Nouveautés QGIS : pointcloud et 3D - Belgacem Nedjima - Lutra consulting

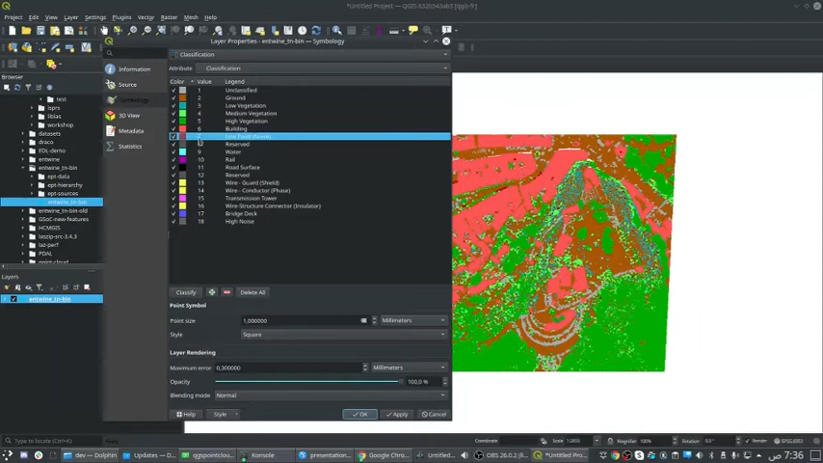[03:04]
Vous pouvez changer les deux couleurs. Par exemple, je change le terrain en bleu. Comme vous voyez ici. Je peux mettre le terrain invisible.
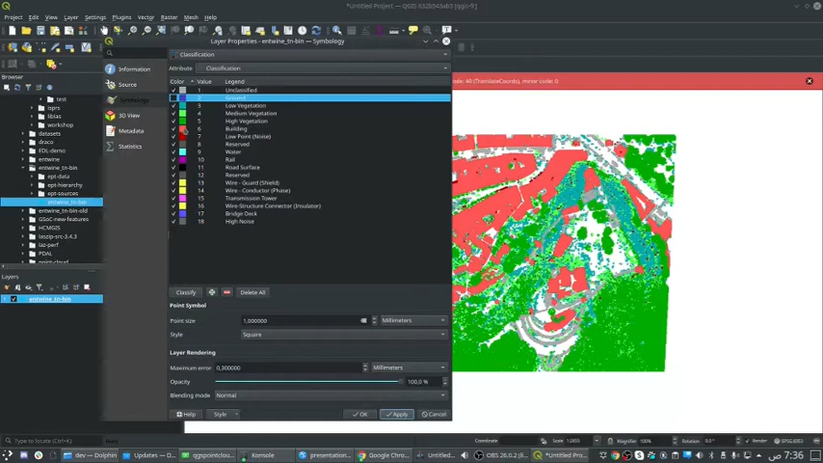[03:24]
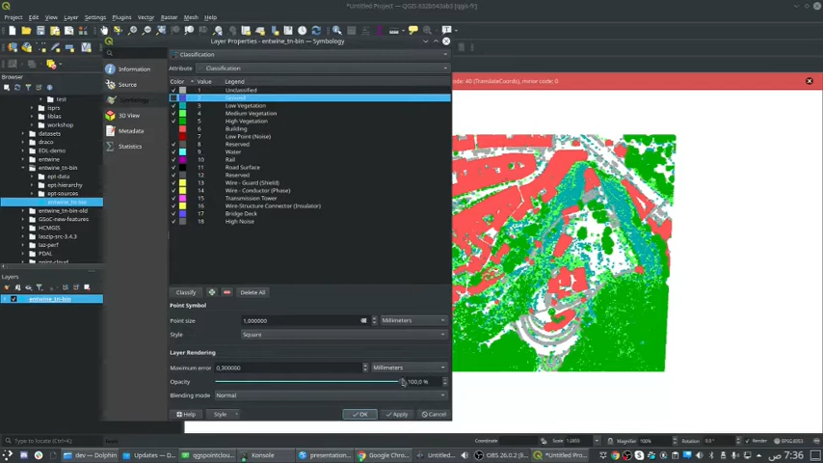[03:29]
Maintenant, je vais ouvrir le visualiseur 3D en QG.
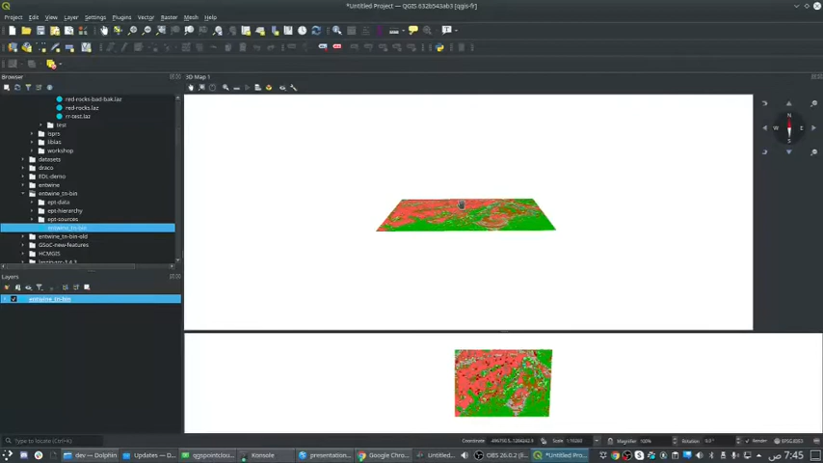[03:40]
Et activer le 3D View de notre couche.
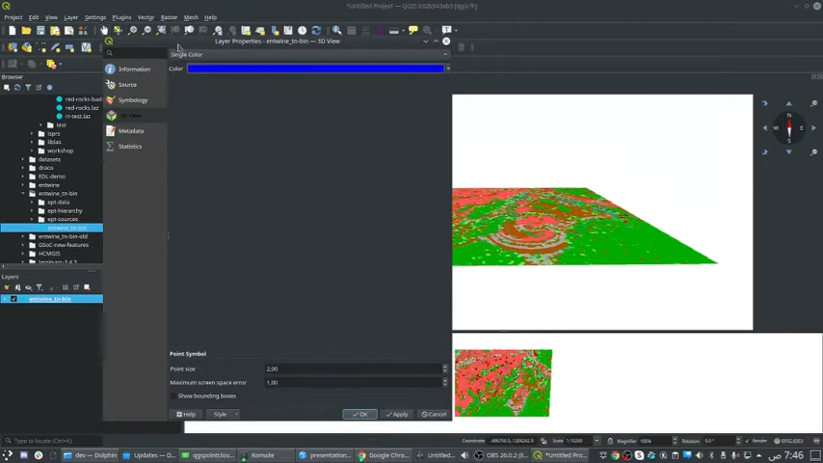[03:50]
Nous avons maintenant 4 modes de rendering. Single Color, c'est pour afficher le dataset avec une seule couleur. Attribute ByRamp, c'est pour afficher l'intensité d'un certain
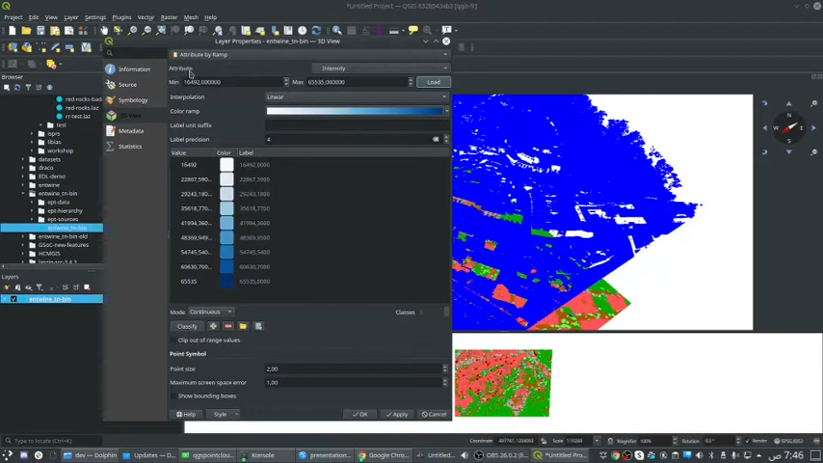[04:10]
attribute avec un ColorRamp. Ou plutôt, gradient de couleur.
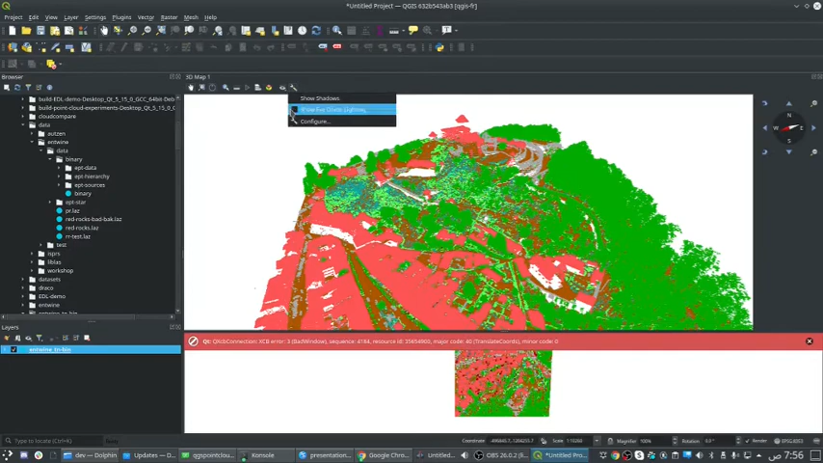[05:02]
En activant un Show Item Blighting. Vous pouvez avoir plus de détails.
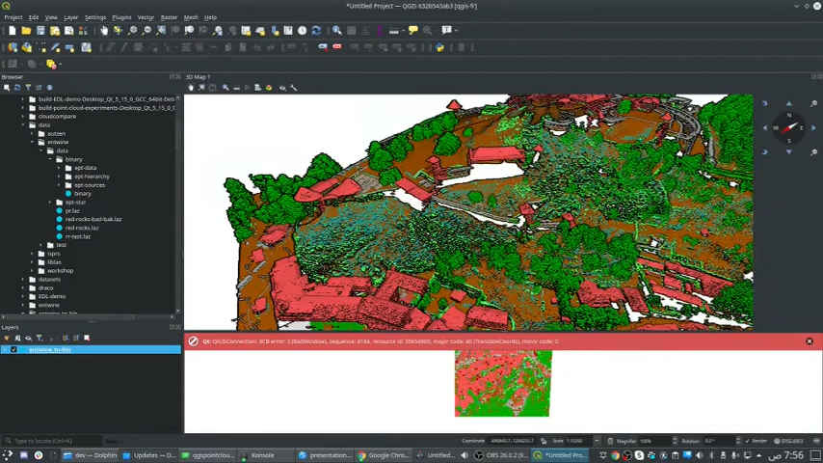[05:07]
Et augmenter le contraste dans la scène.
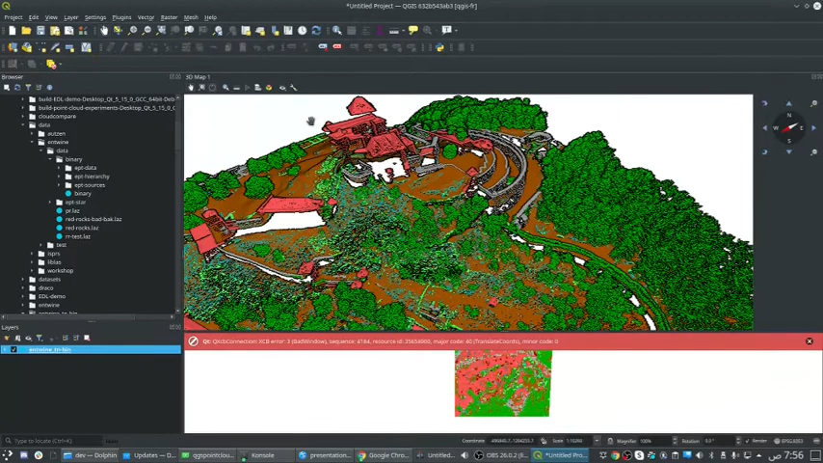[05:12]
Il y a aussi un Panel pour afficher les statistiques des attributs qui se trouvent dans le jeu de données.
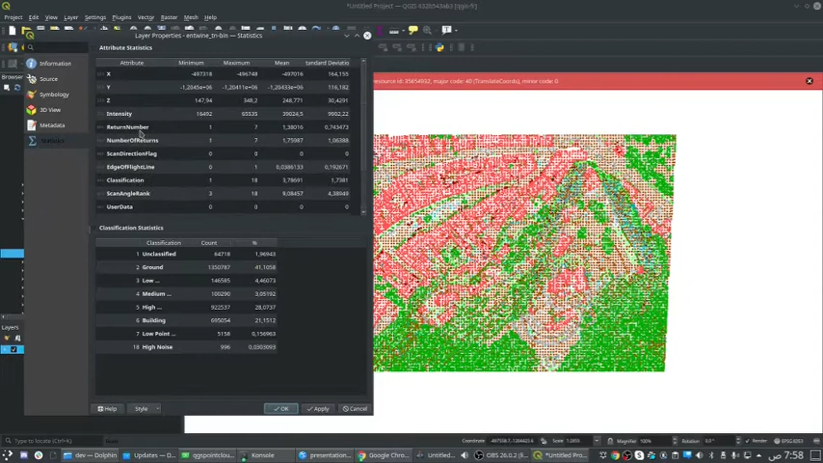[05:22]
Par exemple, ici, nous avons X, Y, Z, Intensité, Return Number, classification, etc.